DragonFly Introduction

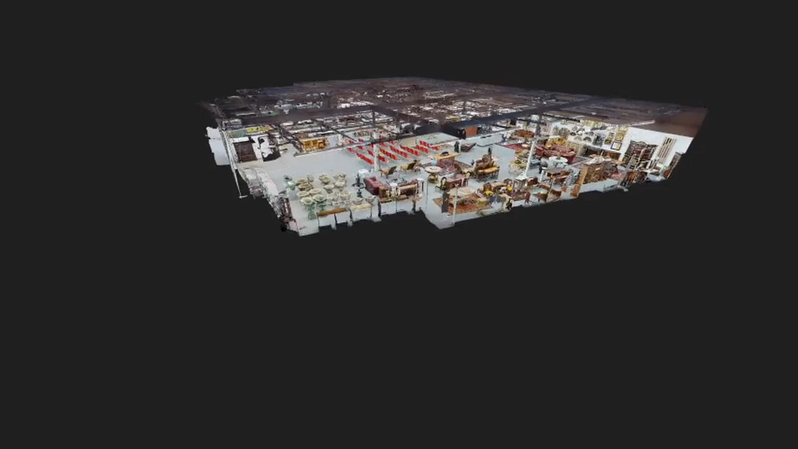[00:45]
We were able to come in, Matterport and scan the entire building and place these little matter tags on each product to show the price, starting bid and when they'll be available.